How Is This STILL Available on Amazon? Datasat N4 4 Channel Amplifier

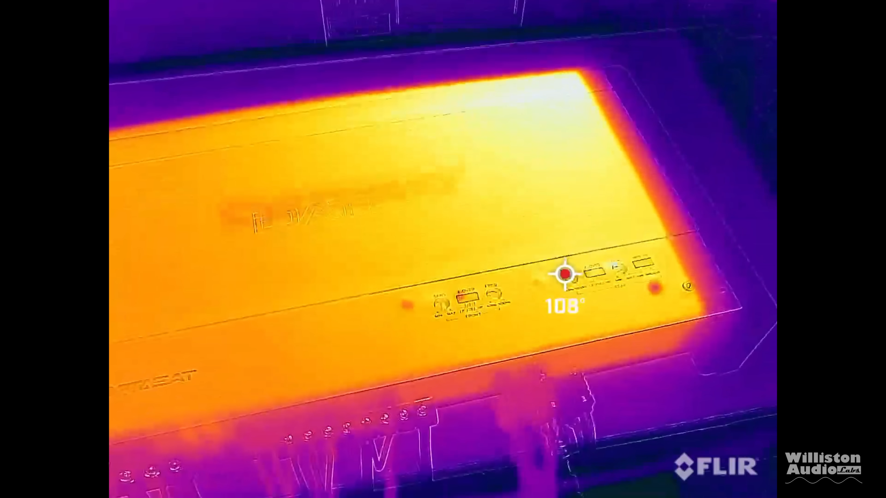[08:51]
The amp did get kind of warm on the outside.
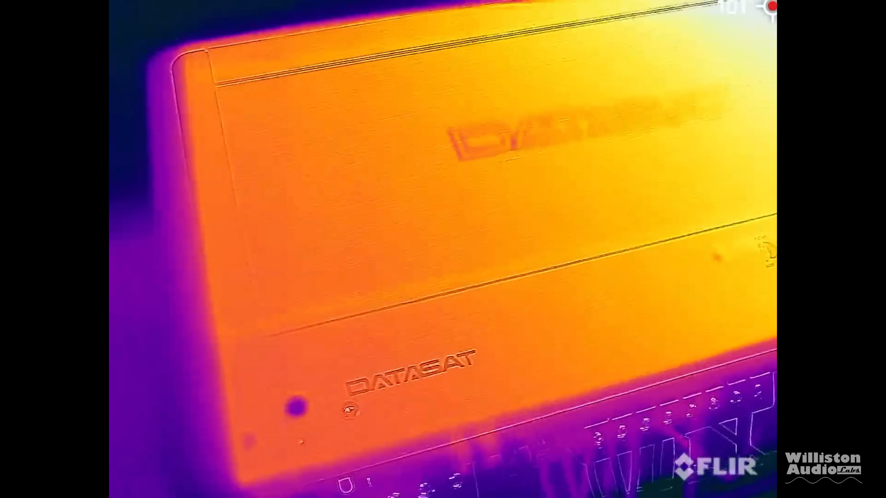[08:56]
Again, a class AB amp around 114 degrees here on the outside of the heat sink.